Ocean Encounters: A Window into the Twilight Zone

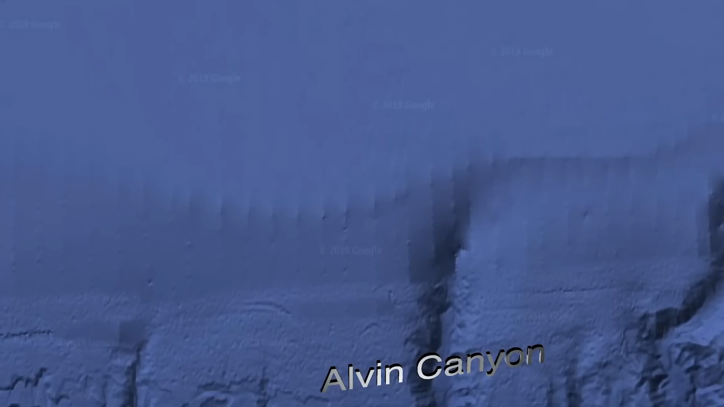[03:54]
Here, the edge of the North American continental shelf drops
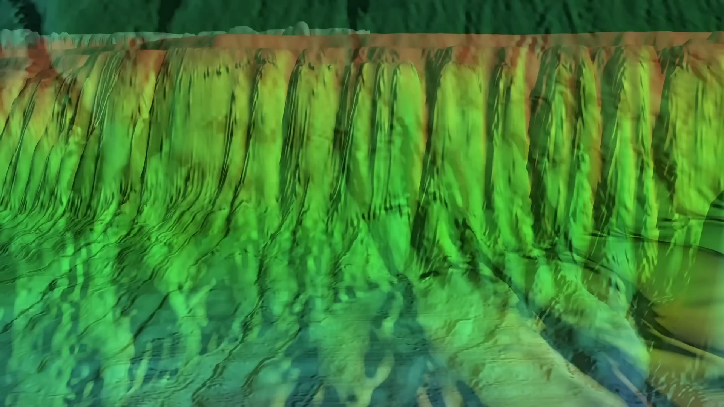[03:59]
off 6,500 feet into the abyss.
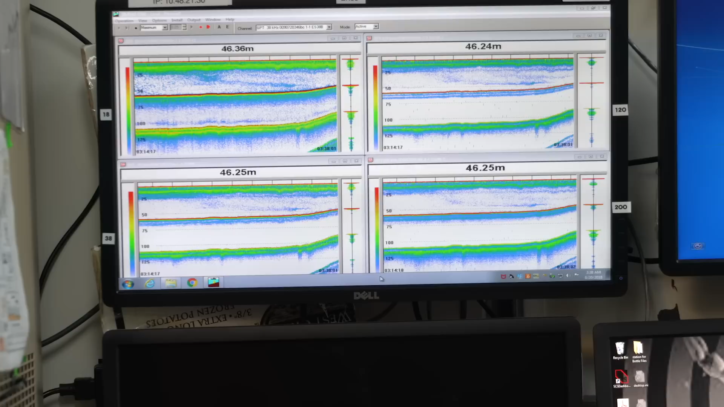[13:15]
Before losing communication, Deep Sea's sonars detected what looked like siphonophores and fish in the deep sound scattering layer.